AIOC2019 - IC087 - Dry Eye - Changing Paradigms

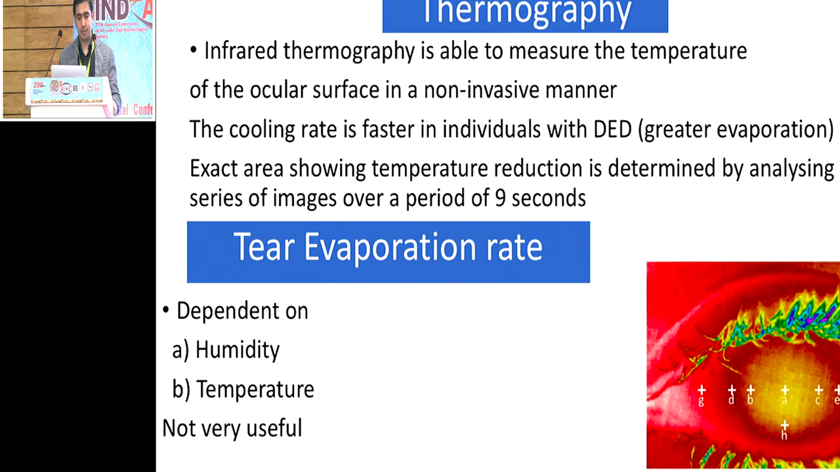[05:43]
The exact area showing temperature reduction is determined by analyzing a series of images over a period of 9 seconds. Again, not a very practical thing to use in clinical practice, just a mention of this in the report. And tear evaporation rate is again dependent on humidity and temperature, which is very difficult to standardize in our clinical setting. Another thing which is mentioned in tear volume is the meniscometry.